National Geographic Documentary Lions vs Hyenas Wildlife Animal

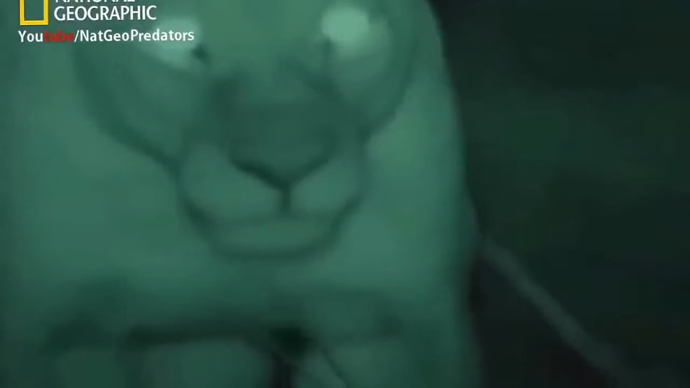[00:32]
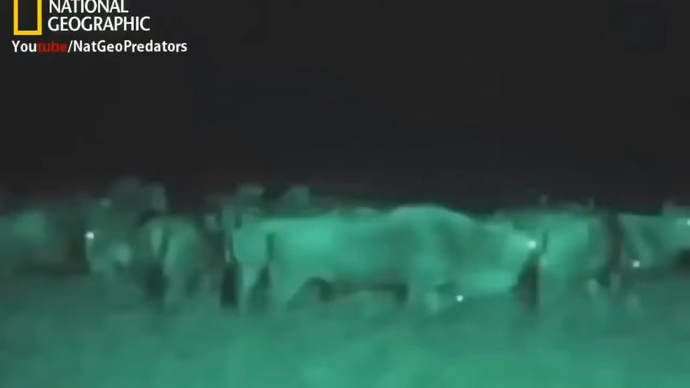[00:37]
To the lions, the herds are almost invisible at any distance, just dull, grey smears.
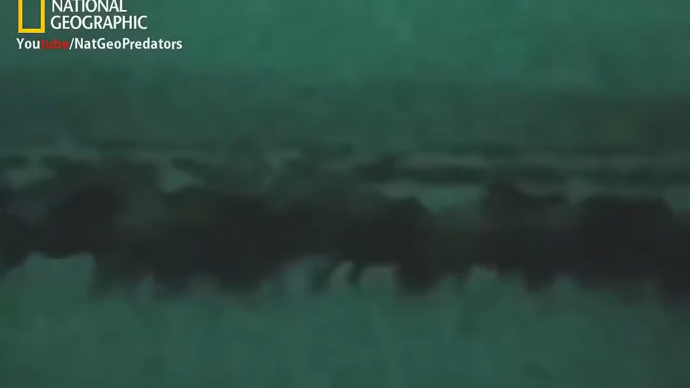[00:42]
But they can locate the grazers easily by sounds and smell.
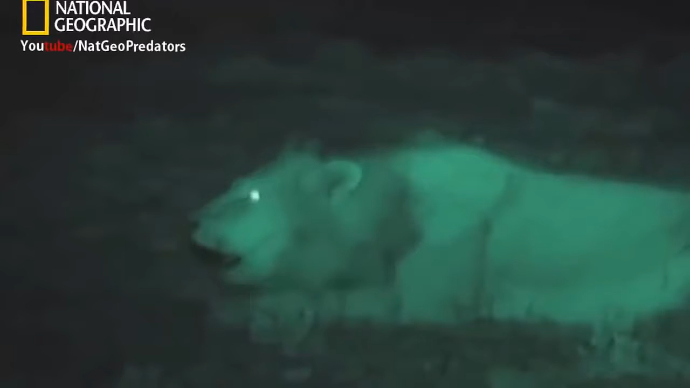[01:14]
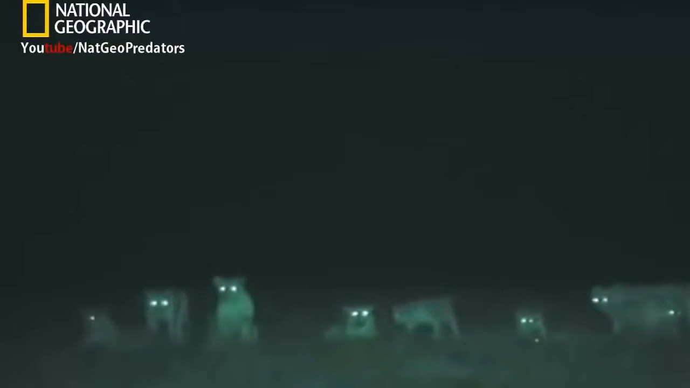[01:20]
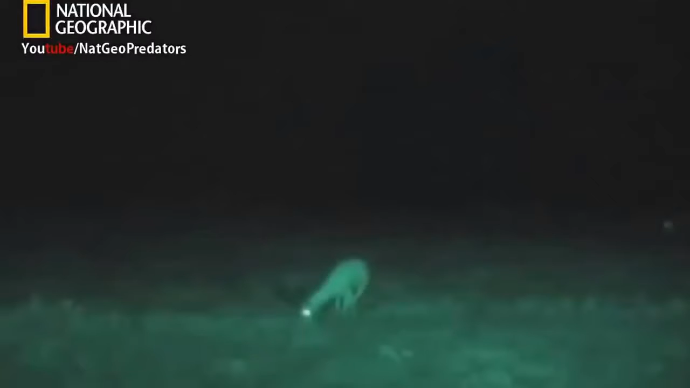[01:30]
The circling lion is almost invisible.
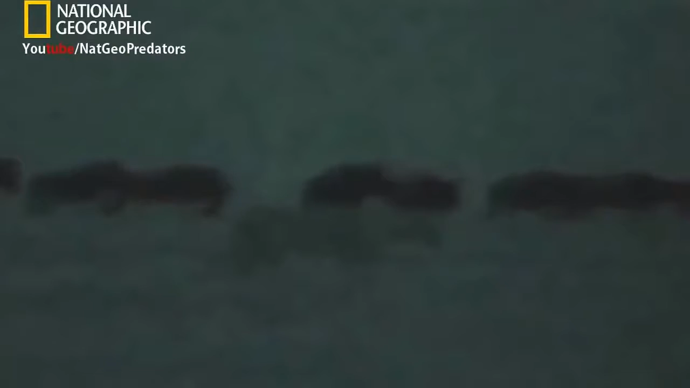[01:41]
Bathed in infrared light, it stands out.
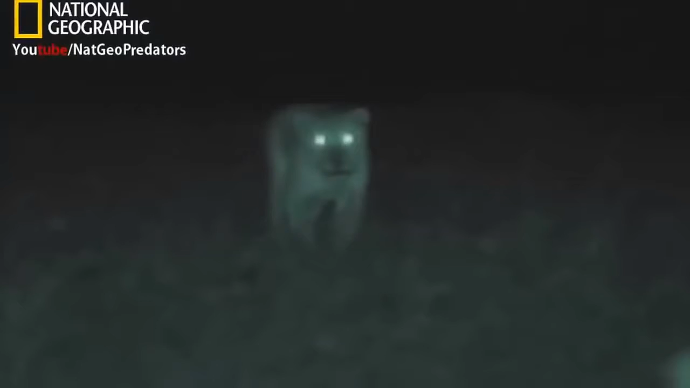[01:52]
Another tommy can hear something. And is off. The lions' game plan is always the same. Get close to the herds, then spread out. They don't need to make any effort to hide themselves. Only their footfalls give them away.
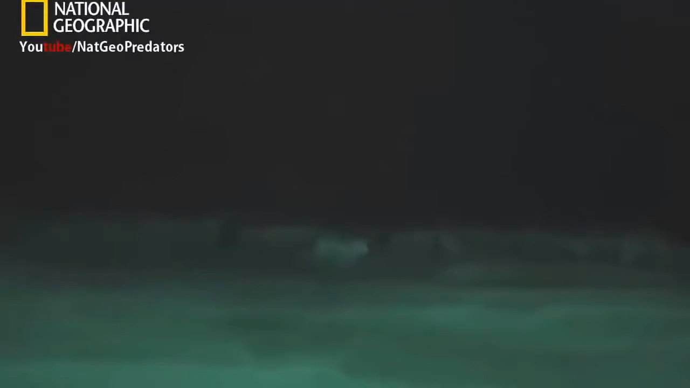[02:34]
Two young males take a small zebra with ease. A lioness gives chase. A high kick lets her quarry escape.
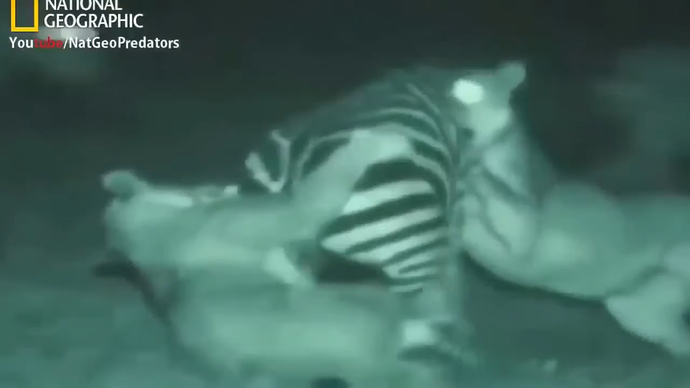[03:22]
Sabre-sharp teeth and meat-hook claws bury themselves into 300 kilos of struggle. One lion grips the throat in a stranglehold, the other prepares to feed. Their ability to keep a grip on their prey in pitch darkness makes the kill possible.
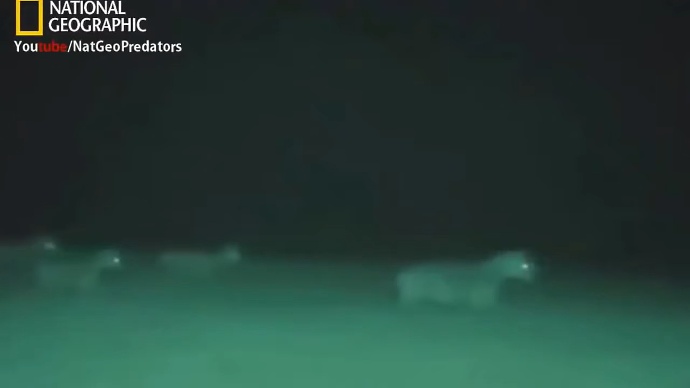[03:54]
Everything the camera has disclosed comes together. The apparent competitors for the same food survive because there are times when one is more successful than the other.